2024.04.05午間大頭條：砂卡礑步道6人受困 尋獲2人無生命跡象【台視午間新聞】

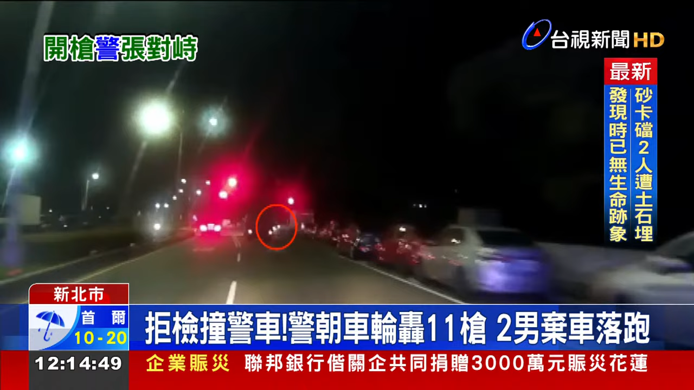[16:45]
警车鸣笛沿路追，只见白色轿车高速狂奔，跨越双黄线直接左转，但转向后又突然急刹，倒车掉头，警车追上来，但驾驶不停就是不停，还冲撞警车，